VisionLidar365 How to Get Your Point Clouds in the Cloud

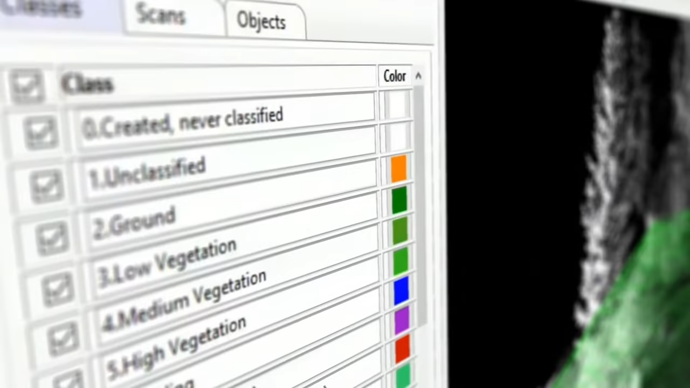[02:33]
have a powerful suite of tools that enable you to work with your point clouds in any way
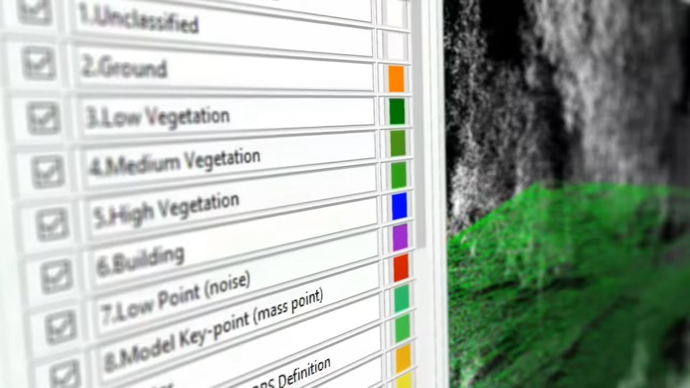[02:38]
you can imagine from importing and registering your files to classifying your
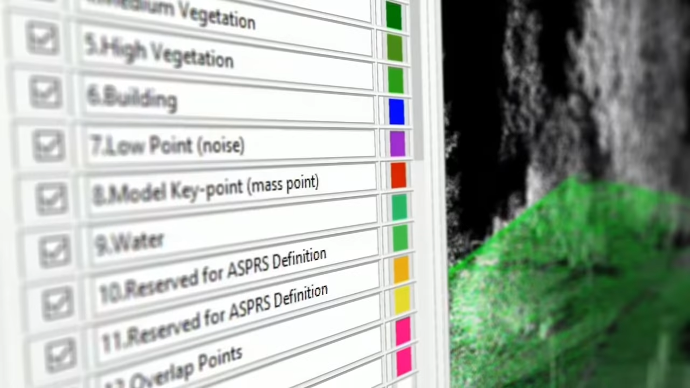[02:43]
point clouds and creating deliverables you can do it all colorizing your point
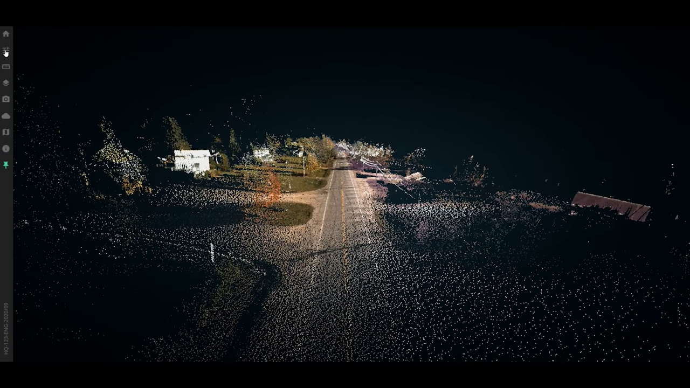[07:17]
your projects and visualize your work they can display extracted elements
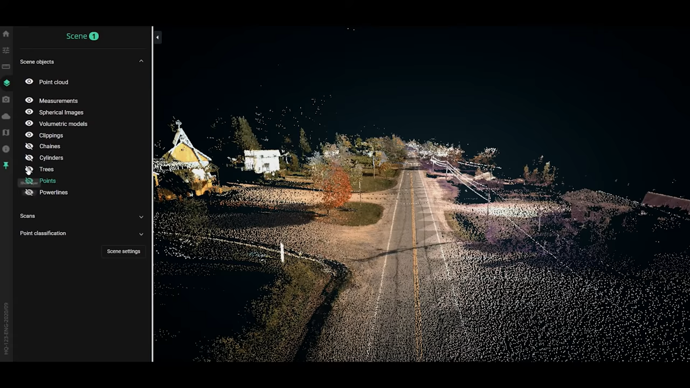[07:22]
like trees and power lines they can also display point clouds by class or turn classes on and off
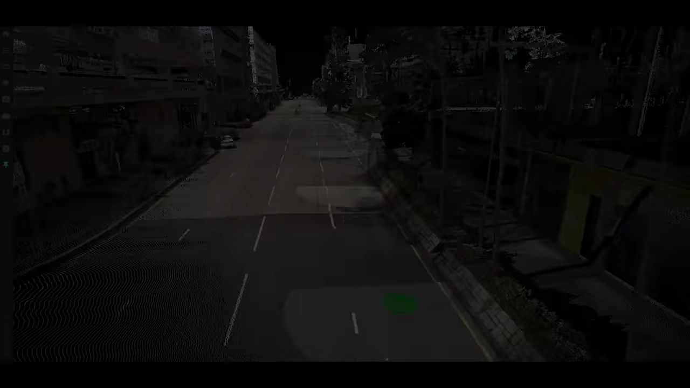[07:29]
vision lidar 365 is more than a simple visualization tool however your customers will be empowered with interaction tools they can take measurements within the 3d space like height distance and
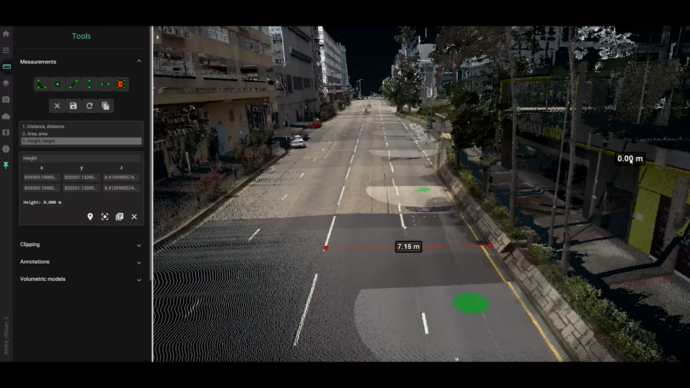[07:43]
even angles they can identify cartesian coordinates and run other calculations it's as simple as clicking
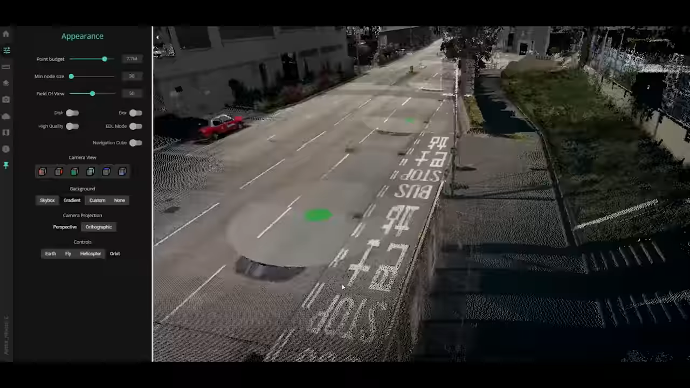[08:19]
professionals but also simple enough for inexperienced clients as
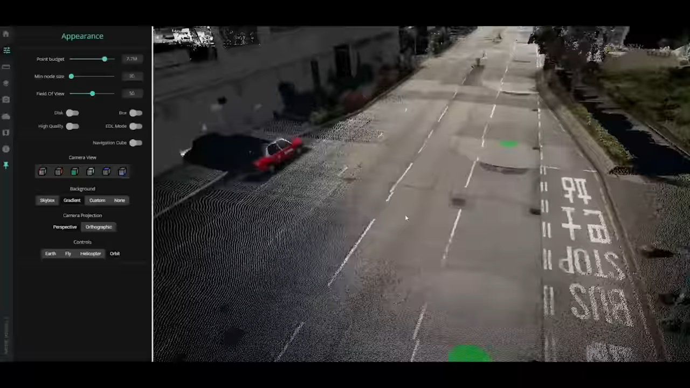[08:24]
the administrator you can craft your clients user interface to make understanding the 3d space as easy as possible the user
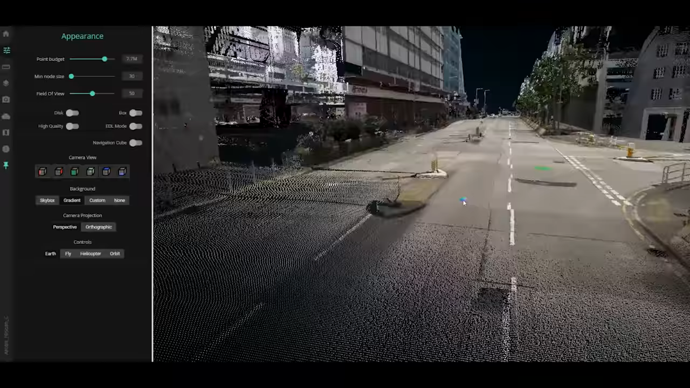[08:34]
interface can feature multiple view screens at the same time helping your clients to get their bearings
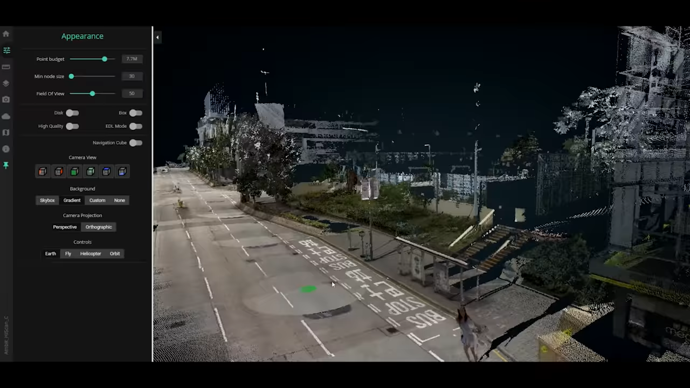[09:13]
spaces will thank you for providing them with data they can understand
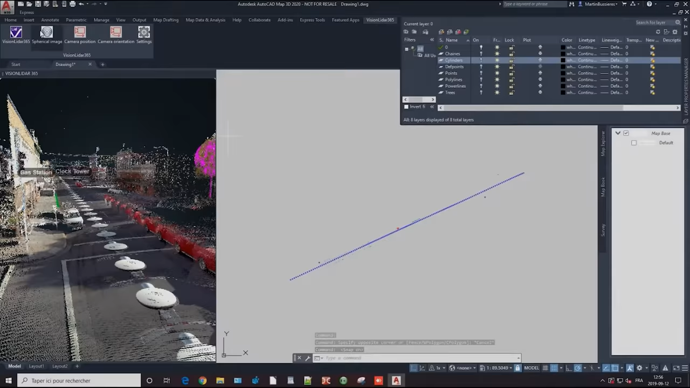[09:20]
another powerful feature of vision lidar 365 is that it comes with a plug-in for autocad map
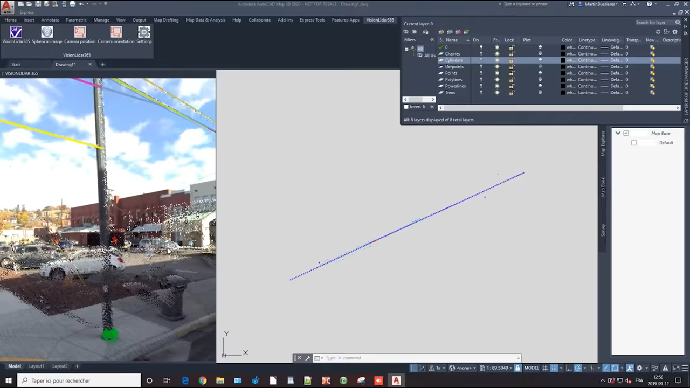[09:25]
you can easily synchronize your viewing experience between vision lidar
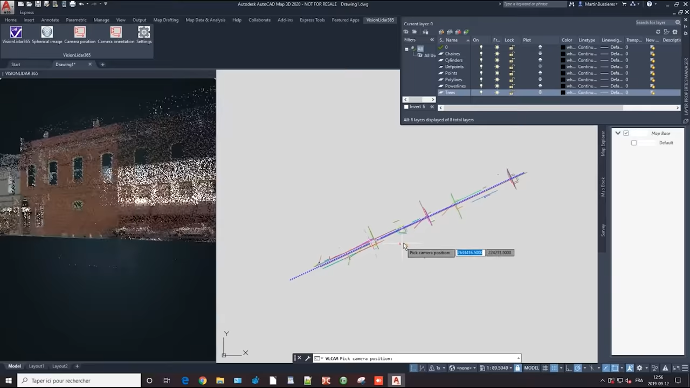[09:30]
365 and
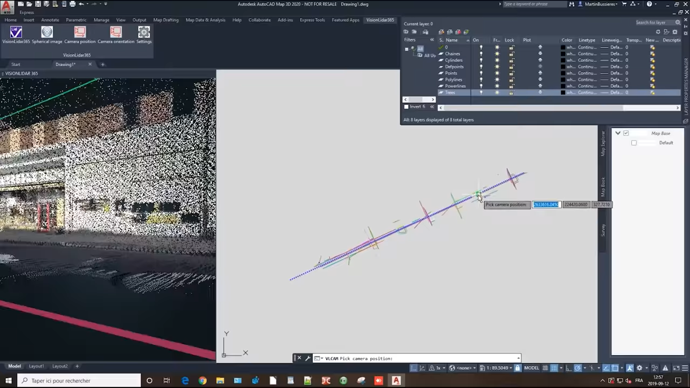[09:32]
autocad map and both programs will follow each other in
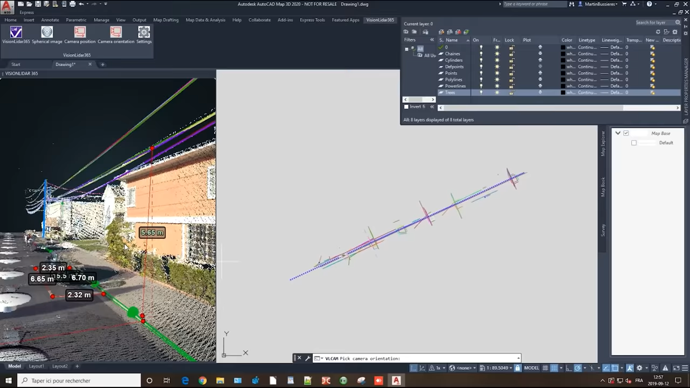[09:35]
real time you can also extract information directly from vision lidar
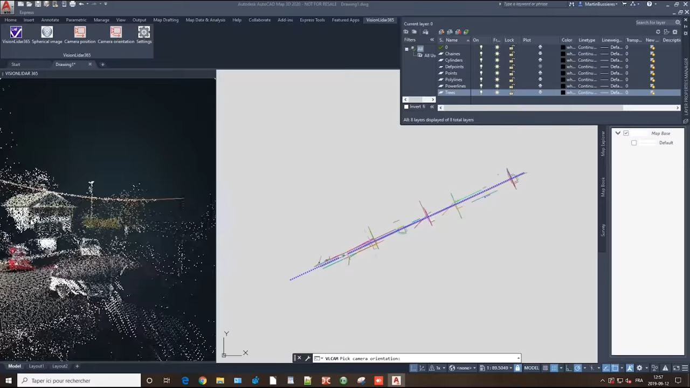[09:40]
365 into your cad software for example you can click on a building's
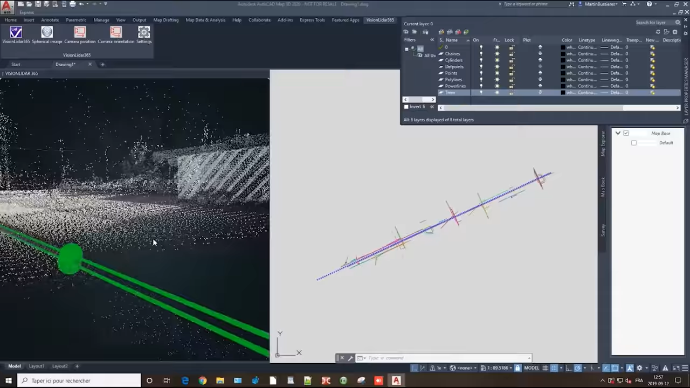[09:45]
footprint in the viewer and the building's footprint in your cad software will be selected